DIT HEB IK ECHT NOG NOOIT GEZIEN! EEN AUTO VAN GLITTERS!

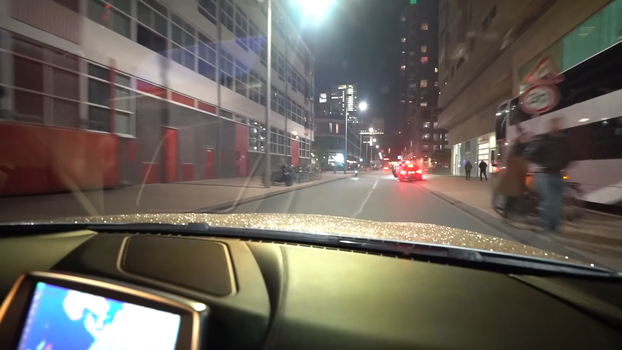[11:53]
Als je hier op straat rijdt! Hier in de spiegel zie je dit ook goed!